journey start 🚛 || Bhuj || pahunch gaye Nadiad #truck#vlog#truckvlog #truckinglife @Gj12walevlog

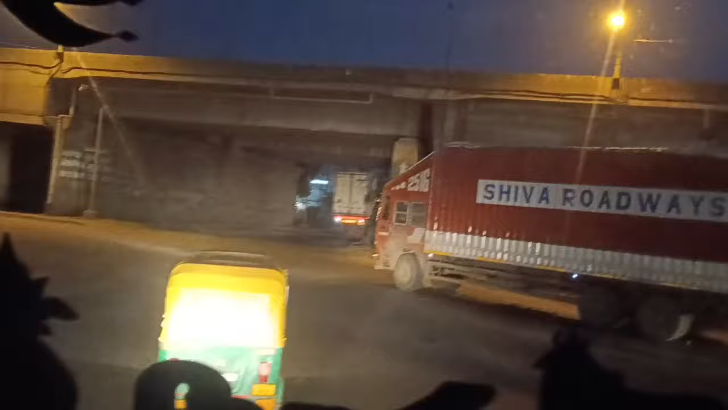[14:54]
में नहीं चले लेकिन इस बार चलेंगे हम इस सर्कल से राइट साइड में अच्छा
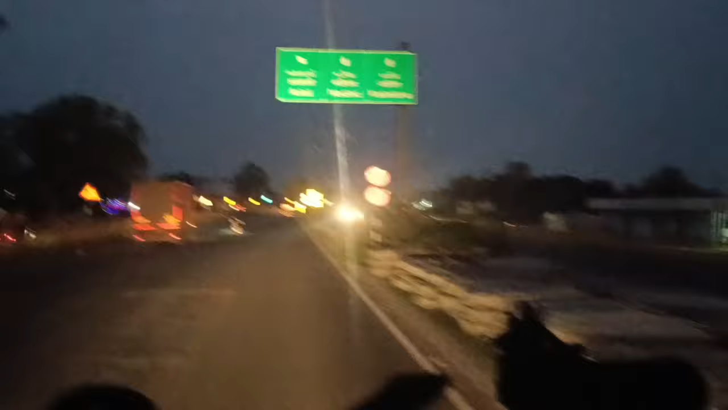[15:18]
बढ़ोदा शूरत वाप्पी बंबे फाइनली भाई अभी